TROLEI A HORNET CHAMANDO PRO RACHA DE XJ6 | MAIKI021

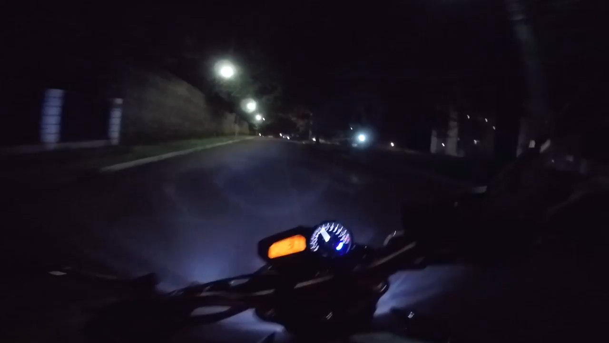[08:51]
Patrocina nóis, caralho. Frente da moto, levantando por nada. Essa moto tá muito vida louca, parça. Foda o escuro que tá aqui, né? Os caras não botam uma luzinha pro povo que tá ali esperando, mano? O povo fica tudo no escuro, ó. A câmera nem pega. Eita, caralho. Tá mais ou menos, né, mano? Dá.